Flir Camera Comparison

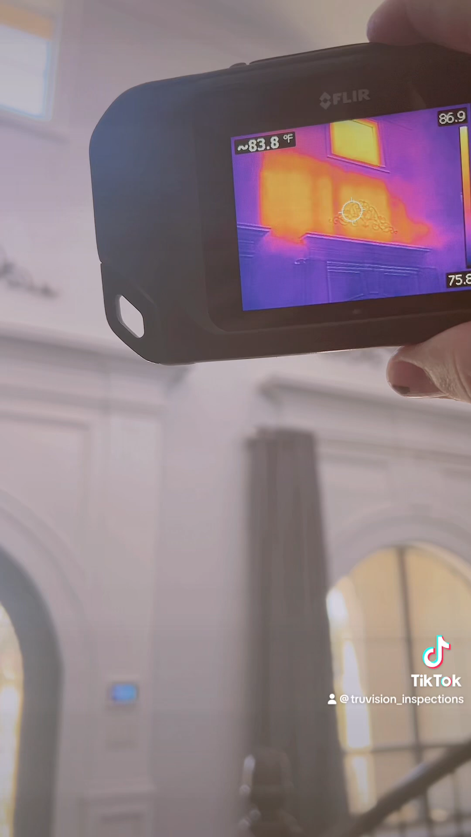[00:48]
On screen: spot 83.8°F
So unfortunately since 2007, this is a nice large 8,000 square foot custom build.
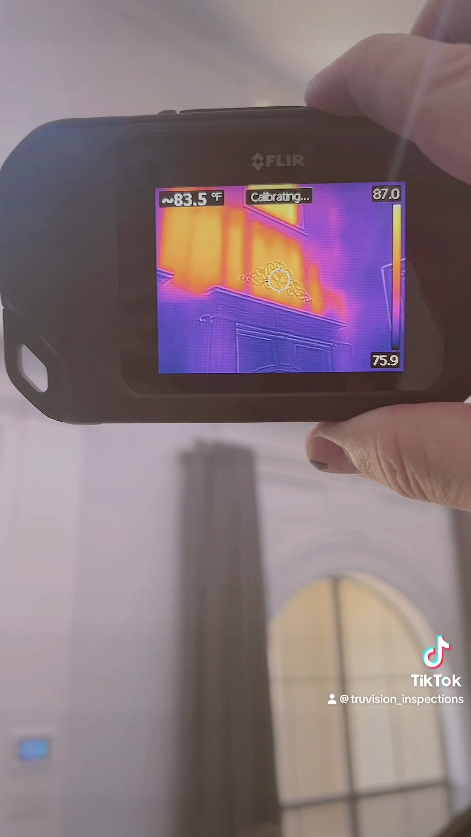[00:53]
On screen: spot 83.5°F
They have never had insulation there over the front entry. And you'll notice that when we get the E8, how a little bit more defined it is.
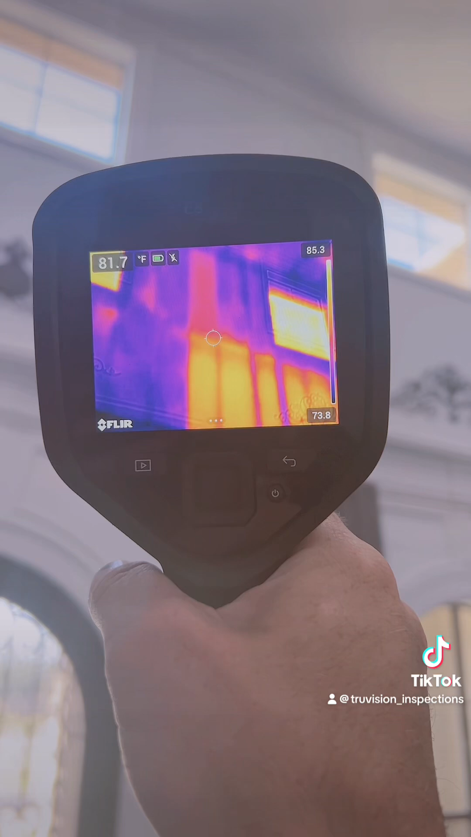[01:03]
On screen: spot 81.7°F
See that area right there? That didn't really show up on the C5.
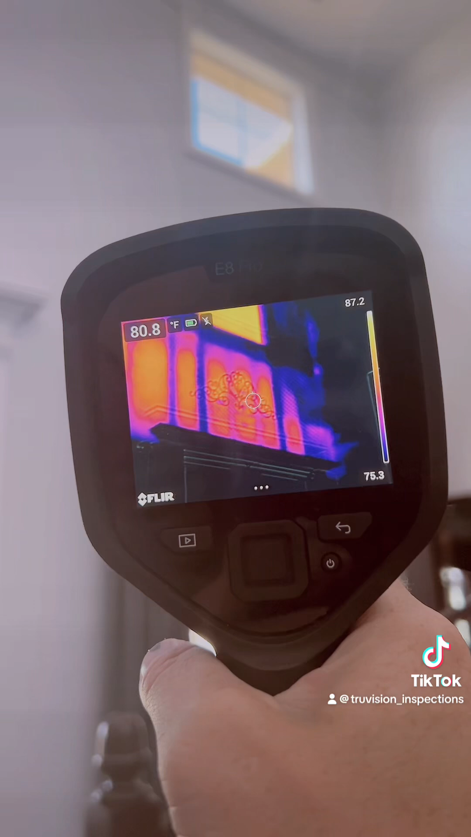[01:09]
On screen: spot 80.8°F
Very well defined, but it is giving us in essence the same result here in the master bathroom.
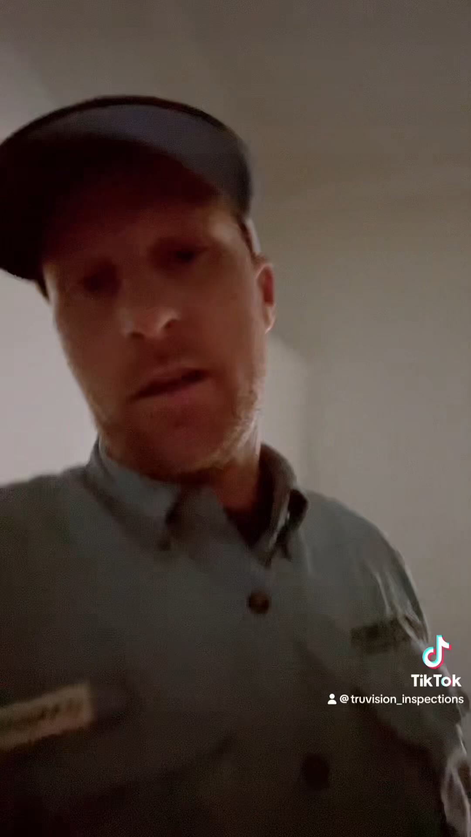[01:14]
Sorry, the lights are off. I'm going to show you the next thing.
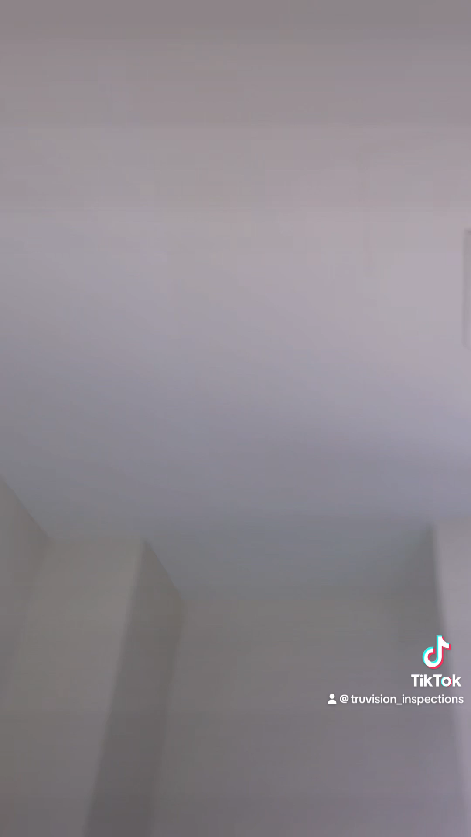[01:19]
And one thing you may already notice is the paint does not match. Clearly you can see that this whole square is different in coloration. And with the C5, you'll notice this purple outline.
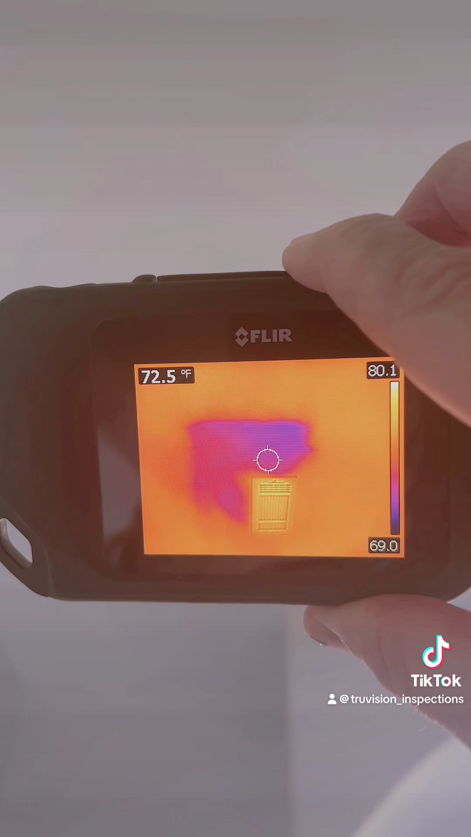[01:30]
On screen: spot 72.5°F
If you look a little bit closer,
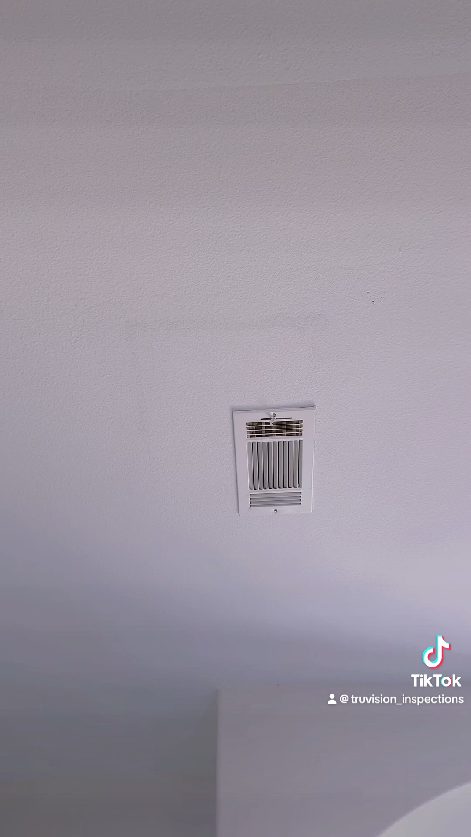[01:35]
you can see that there's still a little bit of definition there at the drywall tape and bed joint with a seam.
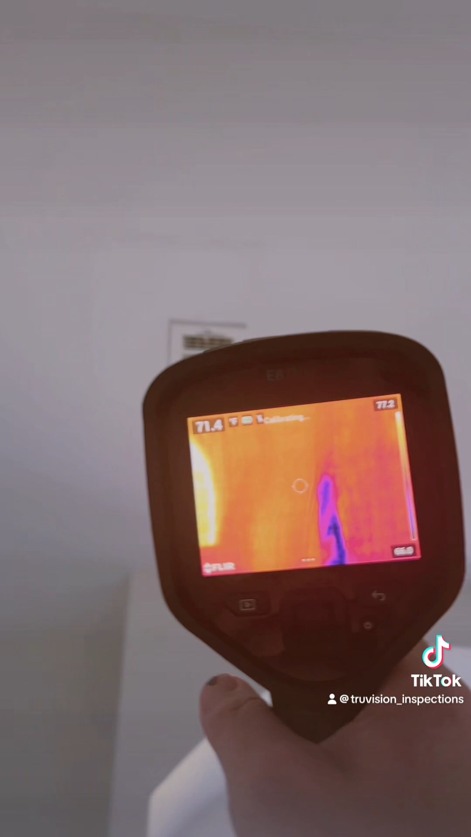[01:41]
And when we get the E8 out, you'll see that it gives the same definition. It also includes these two little areas that didn't show up on the C5, but in essence, the same definition and the same outline.
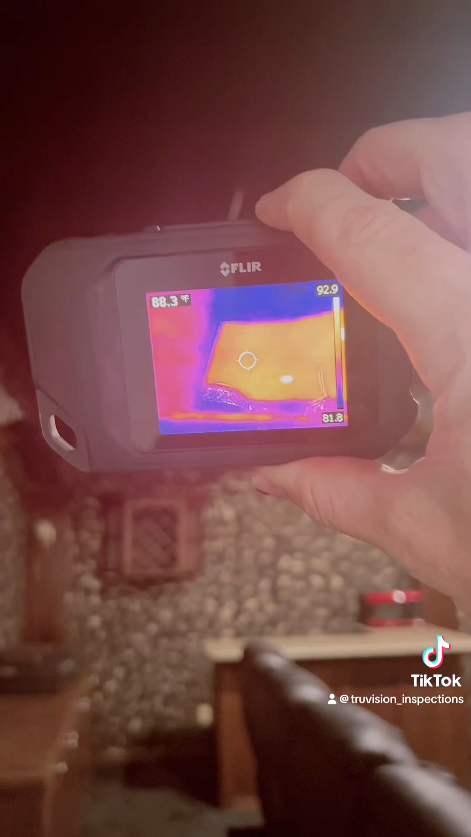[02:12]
On screen: spot 88.3°F
they were probably sweating in the summer because there's no insulation,
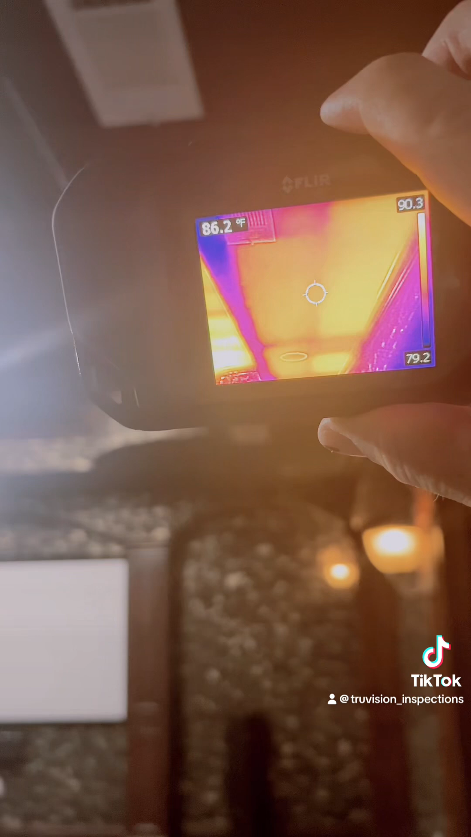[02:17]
On screen: spot 86.2°F
none at all above this entire media room.
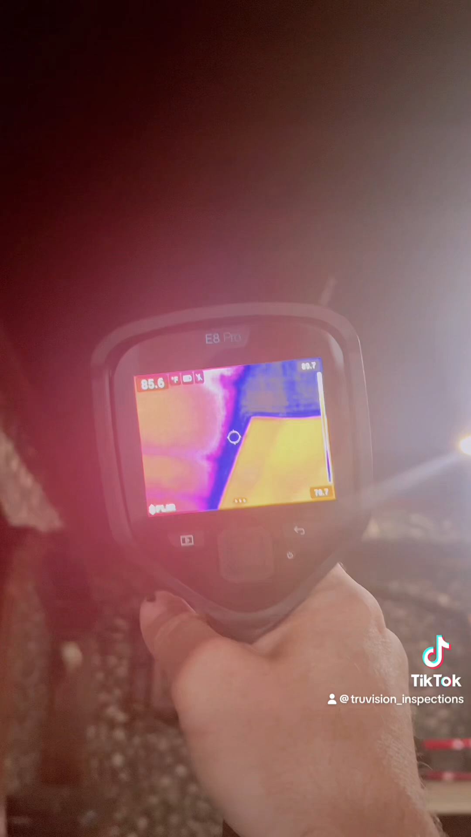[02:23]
On screen: spot 85.6°F
And this is an area now using the E8 that there is zero attic access.
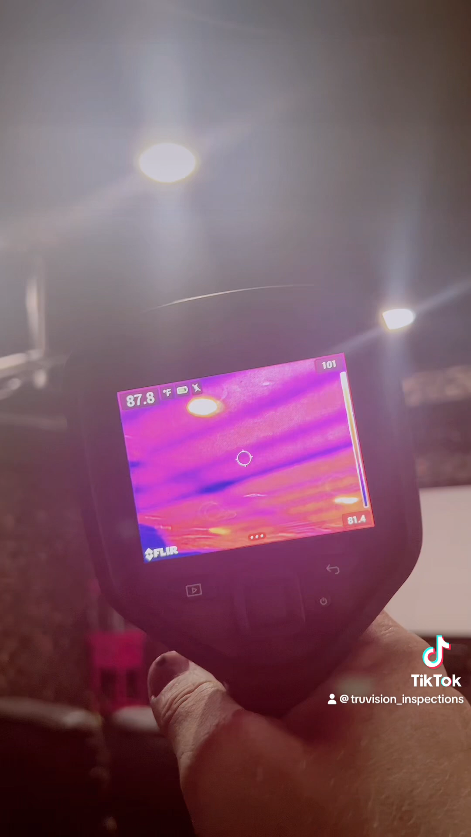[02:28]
On screen: spot 87.8°F
So just getting into the attic, you would never be able to know unless we got the thermal imaging on it.